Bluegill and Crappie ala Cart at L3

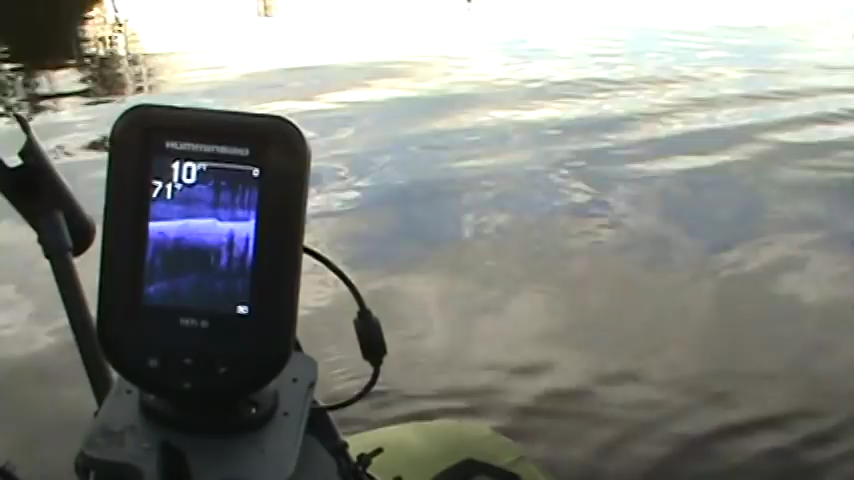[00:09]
I'm finding some good water down here.
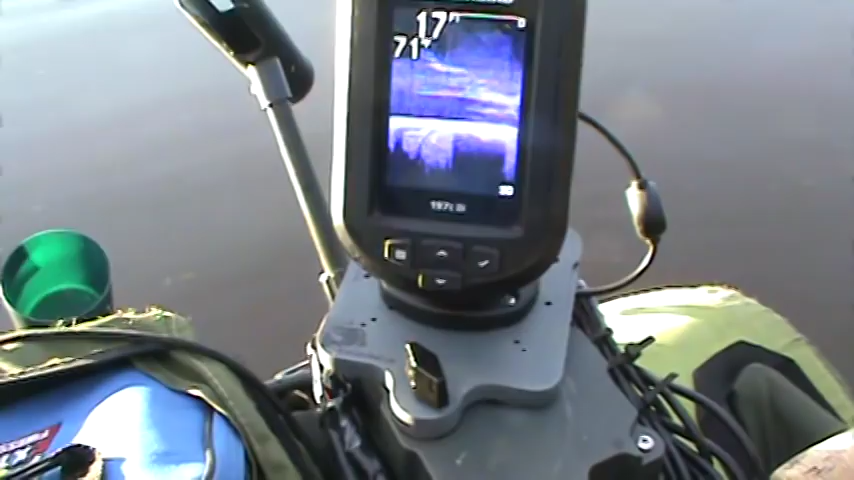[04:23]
Okay, I'm out here in 17 feet of water.
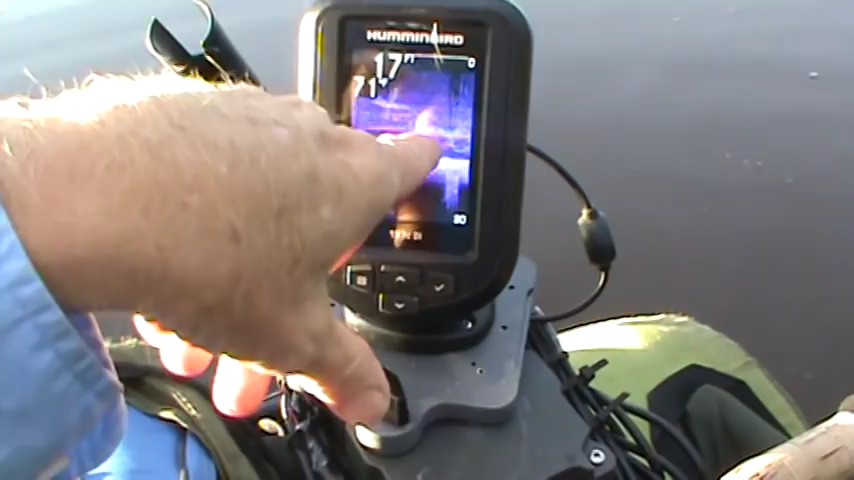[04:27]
There's a brush pile. And look what grabbed my tinky-dinky.
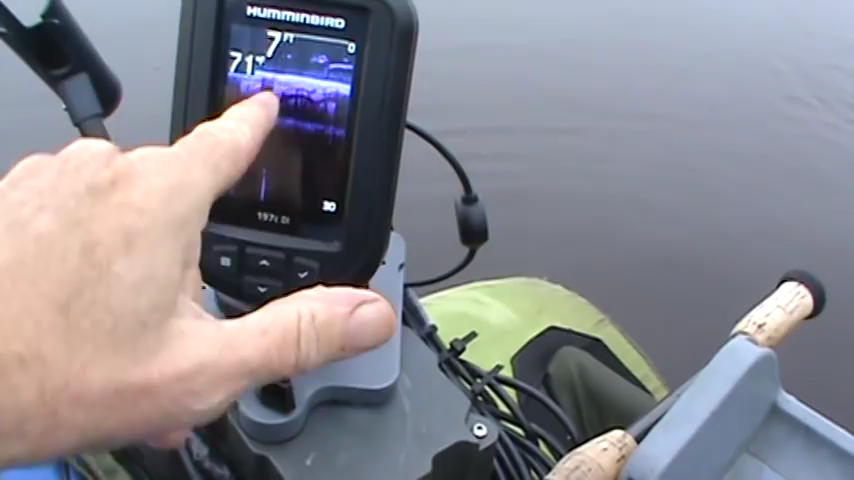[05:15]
Look at this. Look at this. What are you saying?
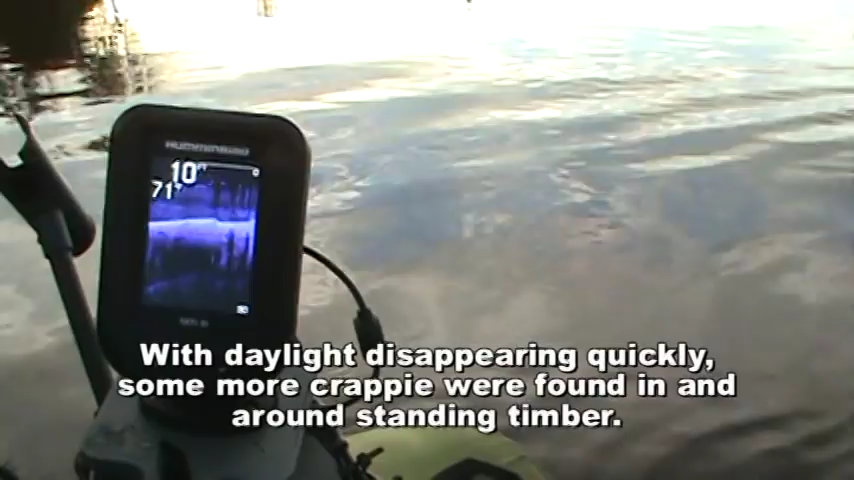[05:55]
I'm finding some good water down here. Nine, ten, twelve feet of water. And crappie.